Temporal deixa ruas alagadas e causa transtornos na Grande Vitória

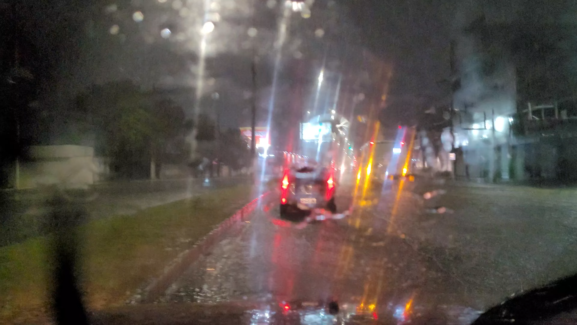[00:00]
Olá, saudações, como vai? Meu nome é Giovanni Braga, nós estamos aqui na cidade de Vila Velha, da Carlos Indenberg, e tá tudo alagado, são exatamente 19h45, uma chuva intensa cai sob a Grande Vitória, alagando toda a cidade, Vila Velha, Serra, Vitória, vários pontos de alagamento na Grande Vitória, que é composta por Serra, Vila Velha, Vitória, Cariacica, Viana e Guarapari.
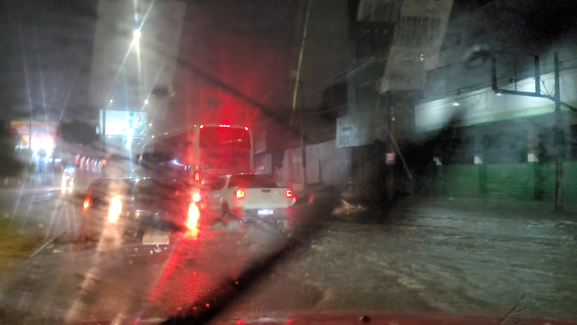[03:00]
tenha bom senso, não sai jogando água nas pessoas, não. Eu tô num carro alto, mas eu não vou fazer isso que ele tá fazendo.
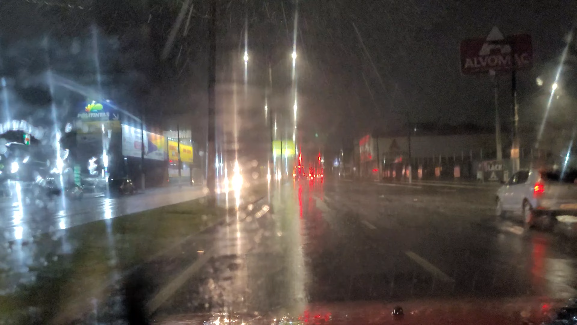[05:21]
Lugar, que olha aqui essa rua como que ficou. Não dá pra ver. Essa região daqui da Alvomarca, aqui, lá atrás, provavelmente já deve estar tudo alagado. O que é mais... Fica abaixo da... Da... Da rodovia Carlos Indenberg. Enfim, a Avenida Carlos Indenberg,
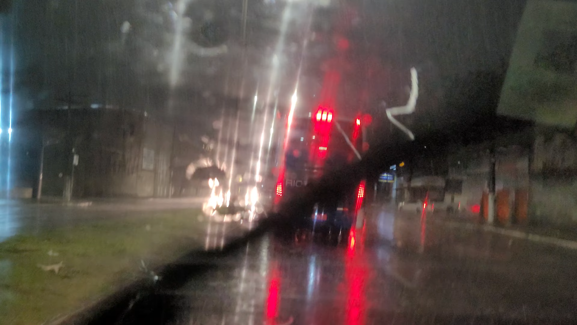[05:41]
uma importante via de logística que liga Vila Velha, Vitória, Aguarapari também, Caguecica, Serra, enfim. Ela é de extrema importância porque liga vários municípios e todos os coletivos, de uma certa forma, é Transcol, que é Transcol, ele para nos terminais e liga a Grande Vitória.
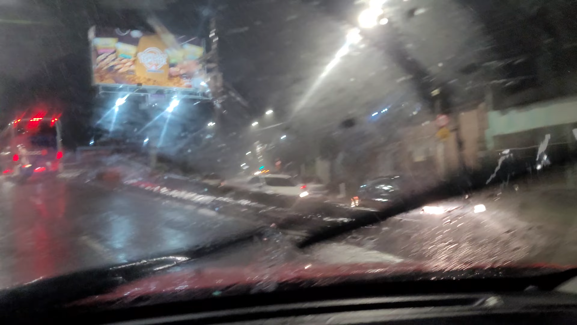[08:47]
O pessoal está entrando pela contramão aqui, porque provavelmente lá embaixo, do outro lado da ponte, Cobilândia, eles fizeram, aumentaram a pista e provavelmente já deve estar tudo alagado. E eles fizeram a mureta alta.
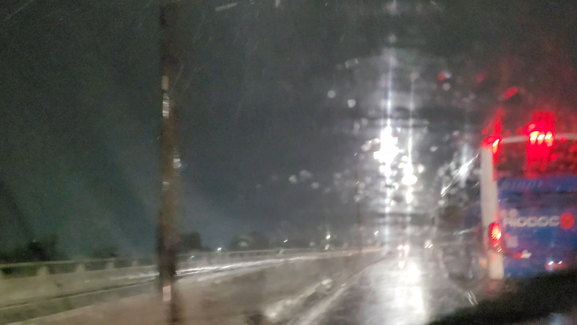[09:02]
E se a chuva já encheu tudo ali, você pode ter certeza que as casas já estão em situação de risco. A situação já está mais do que delicada. Compartilhe, se inscreva, meu nome é Giovanni Braga. Agora não adianta correr, não adianta... As pessoas querem correr, querem fazer manobras inviáveis para sair do problema, né? Mas querem sair, querem fazer correndo. Olha o outro aqui. Manobrando em cima da segunda ponte não pode.
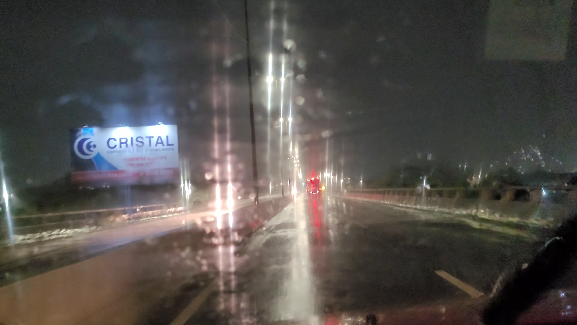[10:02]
Aqui, por exemplo, nós estamos seguros aqui em cima. aqui não é ponto de agalagamento, não adianta correr. Por exemplo, eu estou a 55 km por hora e já tem alguém me forçando atrás para eu tentar acelerar e eu não vou conseguir. Pista cheia de água, muitas poças, quer dizer, muita água na pista e a pessoa querendo que eu corra. Não vou correr, não vou correr, você tem que ir devagar, você tem que entender o limite do outro.
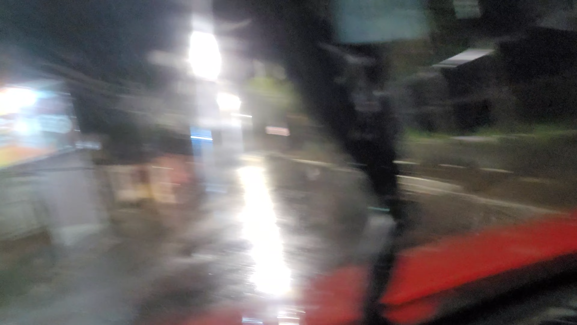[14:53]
mas, o problema é que falta, preparam, né, para recebê-la, e é isso, olha os relâmpago, olha o relâmpago, olha o relâmpago,
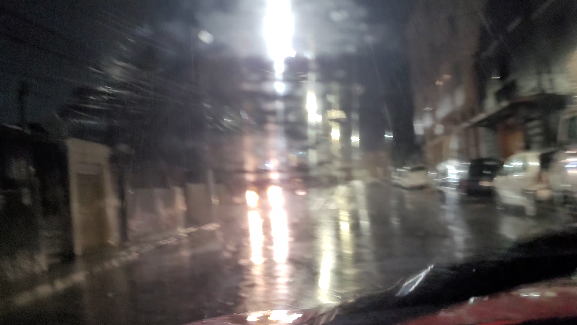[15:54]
são morros que tem estradas, né, e que quando chove há um escoamento, né, por exemplo, está tudo sequinho aqui,
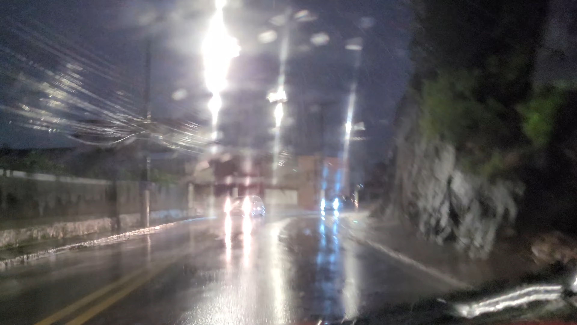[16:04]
aqui não é subida de morro, aqui é um pouquinho elevado, mas aqui é Avenida Santo Antônio,
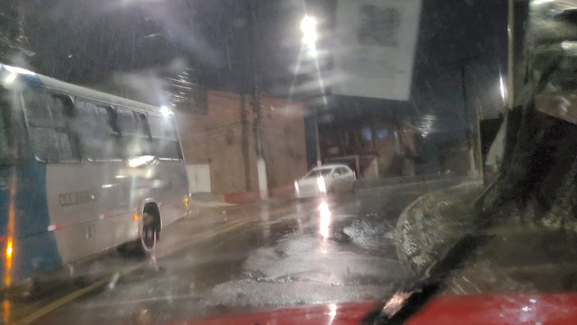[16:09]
né, que é um bairro localizado na capital, perto do centro, é um bairro central, e que não tem esse histórico de alagamento, de poça de água, é um estado, é uma região que recebe bem a chuva, e você não tem histórico de alagamento, histórico desses problemas aí, o pessoal joga aquele lixo na lixeira, ó,